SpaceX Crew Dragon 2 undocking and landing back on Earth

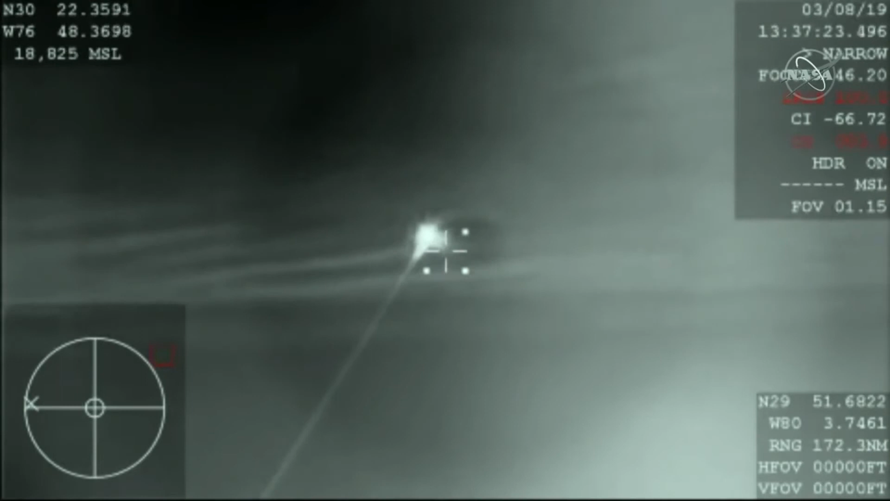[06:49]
I will say this is a pretty rare treat to be able to see this here. And again, this video is coming from a NASA airplane that we're flying around that recovery zone there, a WB-57. It's commonly used for a lot of atmospheric studies and other science missions, but able to put a tracking camera on it to try and get this re-entry through the Earth's atmosphere today. We're hearing that they should have AOSO acquisition of signal back with the Dragon spacecraft.
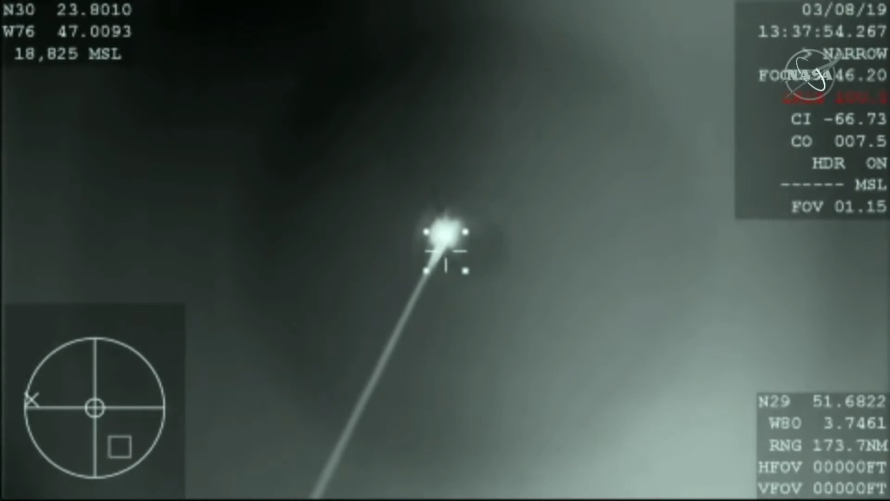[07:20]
Right now it's about 46 kilometers in altitude.
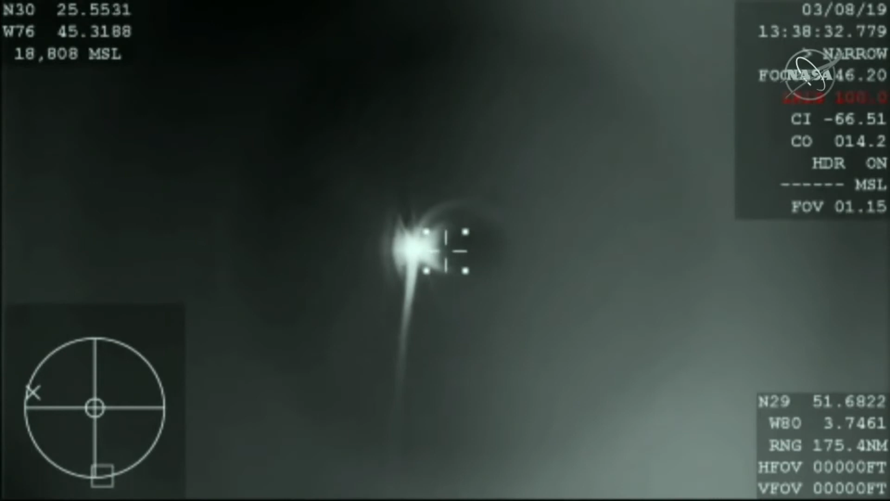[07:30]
And again, just keeping you on the timeline, so we actually acquired signal about a minute ahead of when it was expected. We're going to be looking for those initial drogue chute deployments at about 41 minutes after the hour. So after Dragon gets a little bit lower down, we're going to be keeping an eye out. You're going to see the drogue chutes deploy initially, followed by those four main parachutes, much larger and able to slow the vehicle down for a much softer splashdown in the ocean.
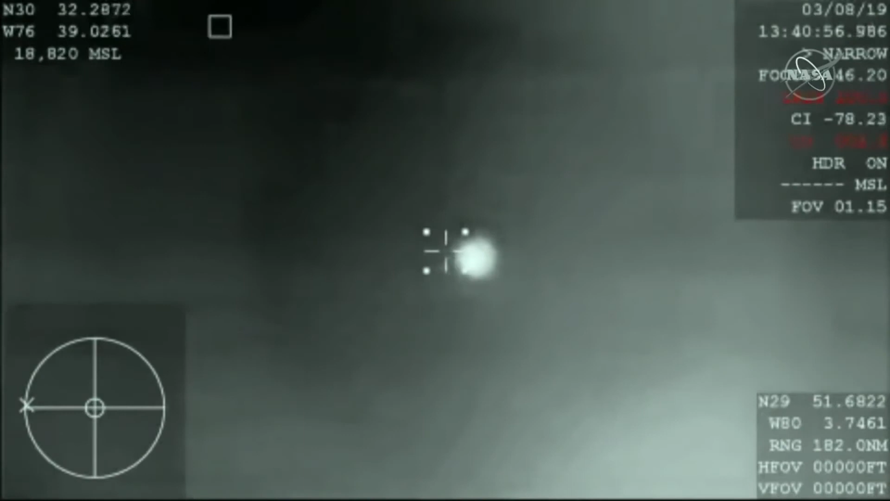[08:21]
The Dragon spacecraft continuing to descend. It's now subsonic, so already starting to slow down thanks to the aerobraking, basically slamming into that Earth's atmosphere, causes a lot of friction and allows the vehicle to eventually reach its terminal velocity, basically.
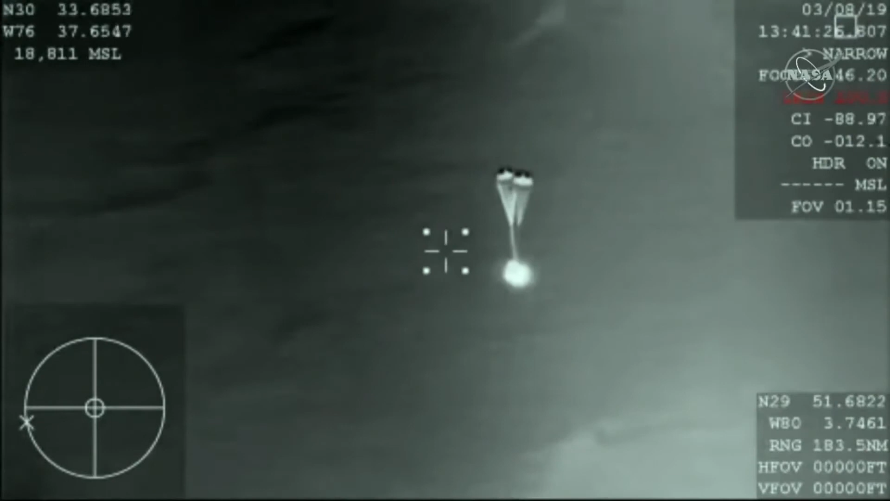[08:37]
So those drogue chutes do the initial slowing, and then they're ultimately going to pull out the four main parachutes responsible for really slowing the spacecraft down prior to that splashdown.